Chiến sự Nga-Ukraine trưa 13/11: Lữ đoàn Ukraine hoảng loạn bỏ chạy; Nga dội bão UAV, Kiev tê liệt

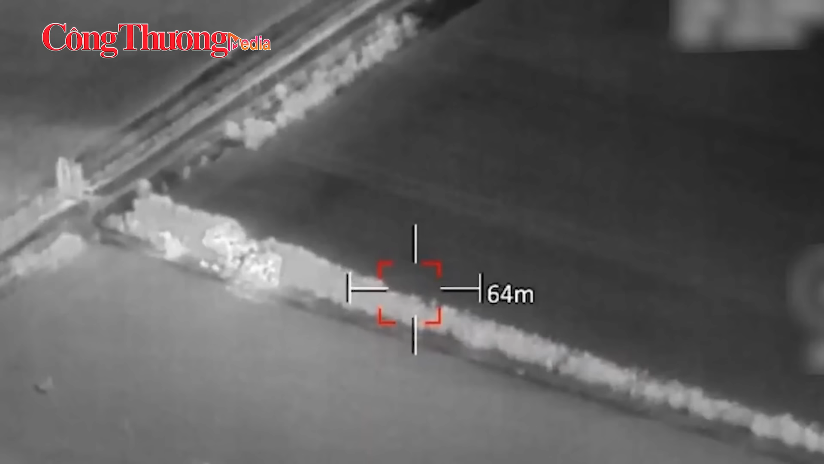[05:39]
các binh sĩ bên trong đó Bốn khí tài khác cố rơi khỏi nơi đó nhưng vẫn bị chúng đoàn tập kích
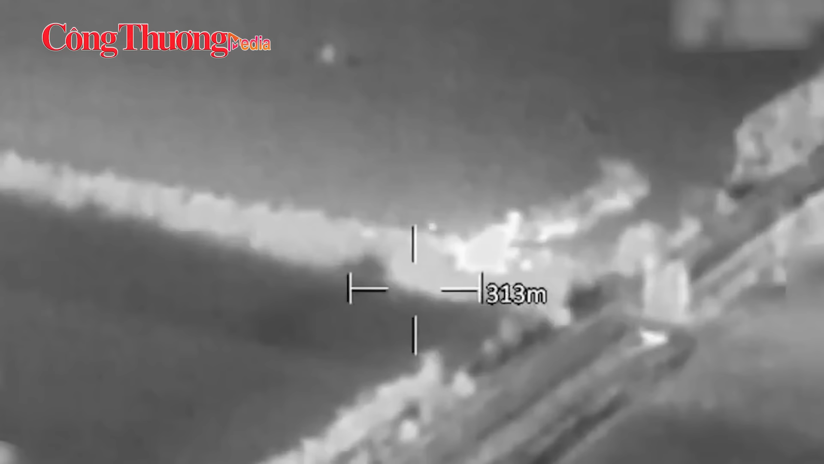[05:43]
Thông cáo DIU viết Đoạn video được DIU chia sẻ cho thấy đoàn thiết giáp Nga lần lượt bị quân Ukraine tấn công bằng bong trùng và tên lửa
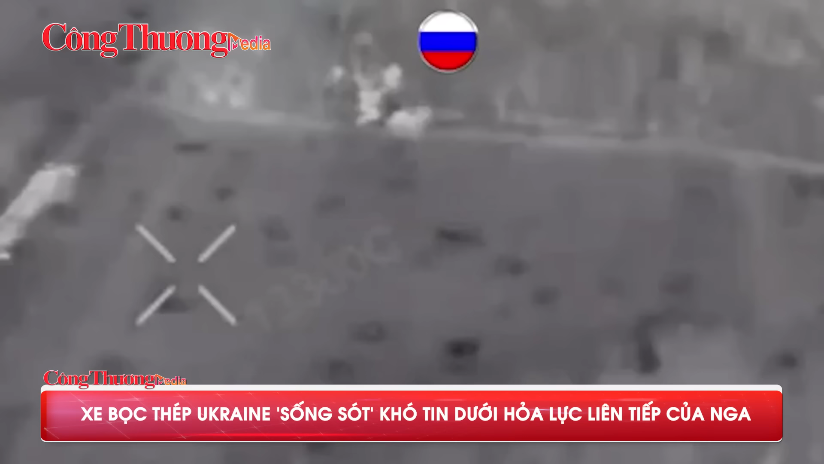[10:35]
Ukraine đã sử dụng các xe chiến đấu bộ binh Bradley để cắt một hàng cây của Nga và sống sót sau vụ tấn công từ súng phóng
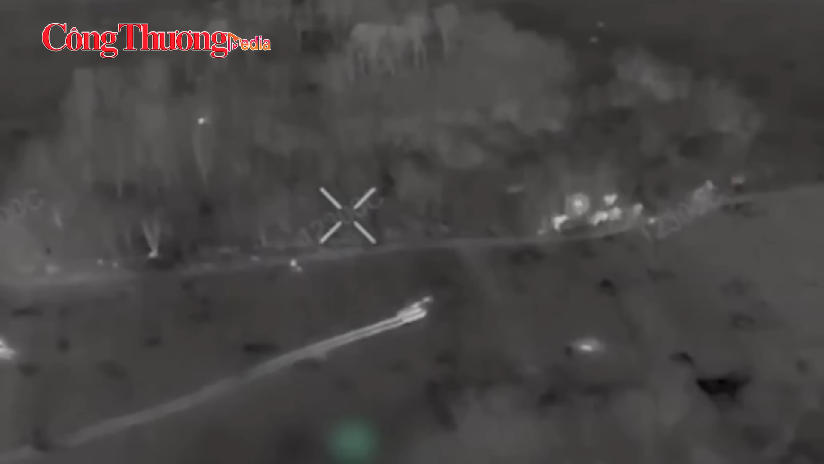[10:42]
lự và máy bay không người lái góc nhìn thứ nhất FPV của Nga sau đó rút lui thành công, bảo toàn được xe và kíp lái giàu kinh nghiệm Các tài liệu của lầu nông ngóc cho hay Mỹ đã gửi hơn 300 IFV Bradley đến Ukraine
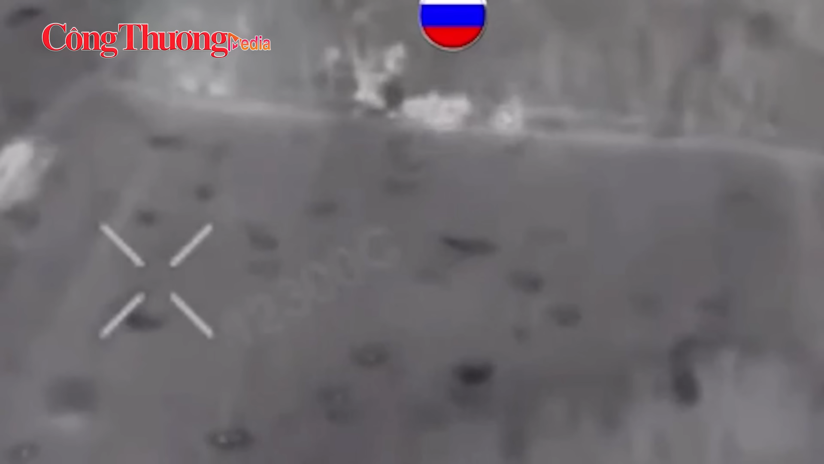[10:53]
cùng với 4 xe hỗ trợ Lữ đoàn cơ giới 47 của Ukraine là đơn vị duy nhất được biết đến sử dụng cả IFV Bradley và xe tăng chiến đấu chủ lực M1 Abrams do Mỹ cung cấp
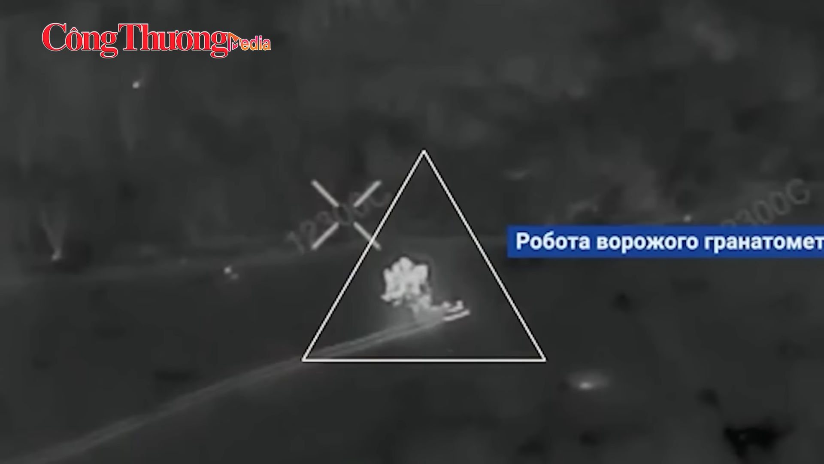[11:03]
Trong video,
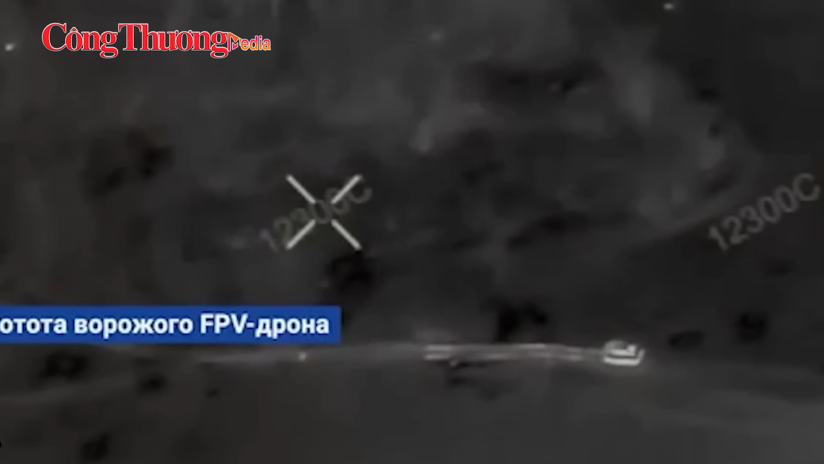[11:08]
hai chiếc Bradley dường như đã chứng minh được sức bền dù chịu nhiều đoàn tấn công trực tiếp từ súng phóng lự và FPV của Nga trước khi rút lui thành công mà không có báo cáo thiệt hại nghiêm trọng hoặc mất mát về người
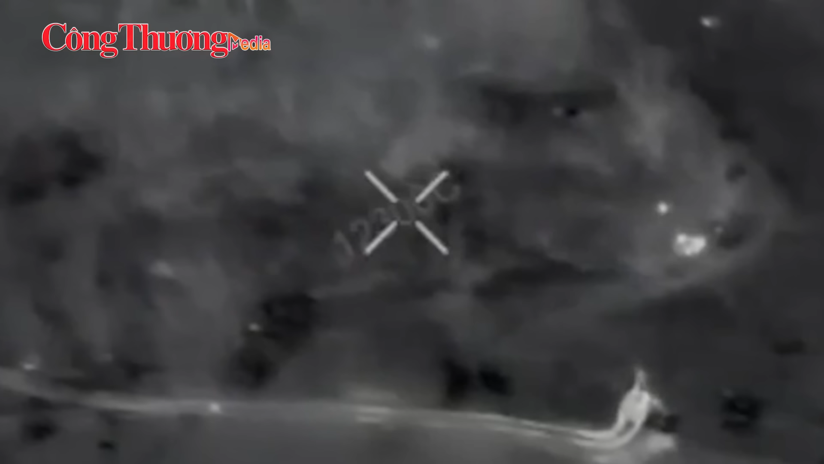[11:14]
Trong nhiệm vụ lần này, IFV Bradley đã được triển khai để phá hủy các vị trí binh sĩ Nga ẩn náo trong một khu rực rậm Sử dụng hóa lực từ pháo M242 Bushmaster trên xe Bradley lữ đoàn 47 dường như đã phá
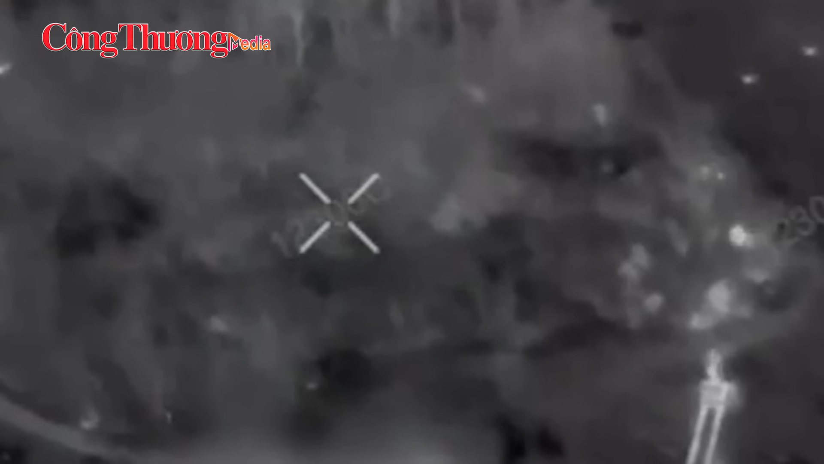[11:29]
hủy hàng cây và vô hiệu hóa vị trí của quân đội Nga
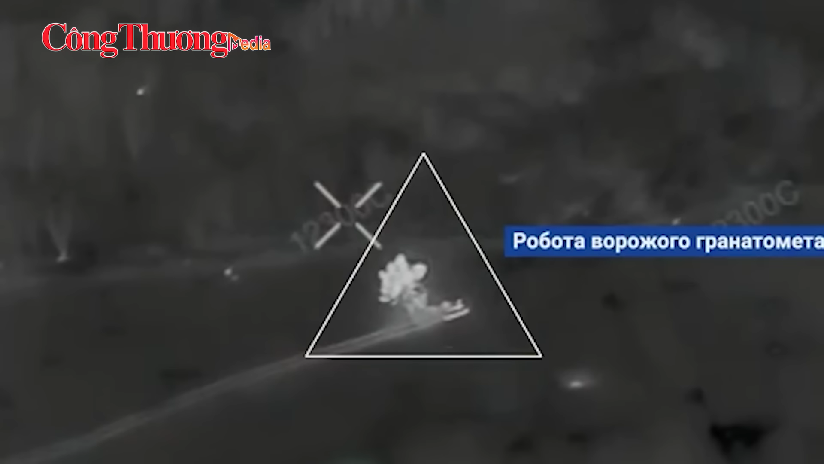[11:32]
Phía Nga đáp trả bằng hóa lực dữ dội bao gồm nhiều loạt đạn từ súng phóng lự nhắm thẳng vào IFV các FPV tấn công xuân xe Bradley của Ukraine
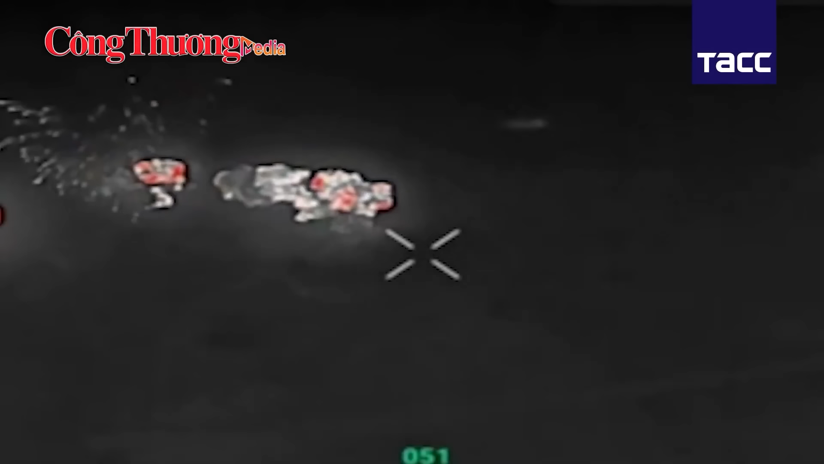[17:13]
chúng tôi quyết định tấn công hòa lực vào đối phương pháo nhiệt áp TOS-1A của Cụ quân phía Bắc đã
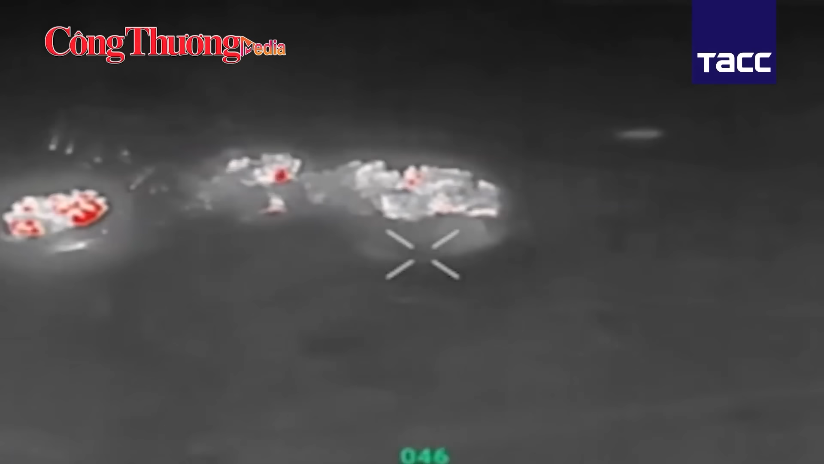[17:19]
rơi trúng nơi trú ẩn của lính Ukraine Thông cáo từ Bộ Quốc phòng Nga viết Quân đội Nga sau đó đã công bố video ghi lại toàn bộ diễn biến cuộc pháo kích
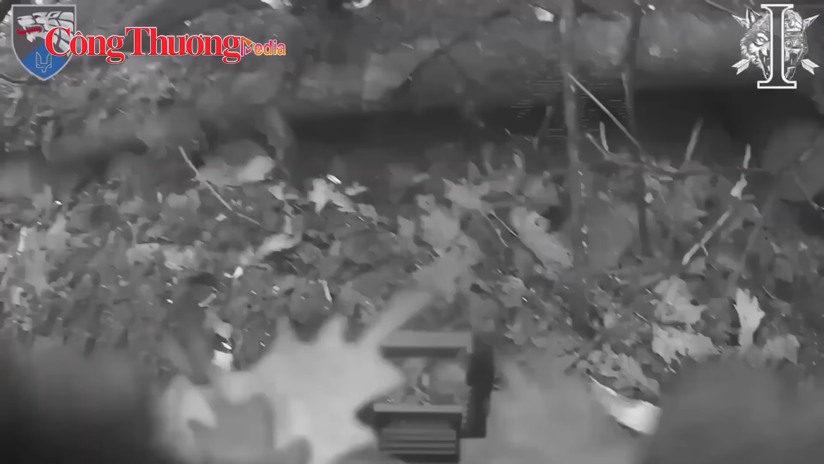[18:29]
Black Hornet chỉ nặng 18 gram thời gian hoạt động là 25 phút di chuyển với tốc độ hơn 20 km trên giờ và phạm vi bay khoảng 2 km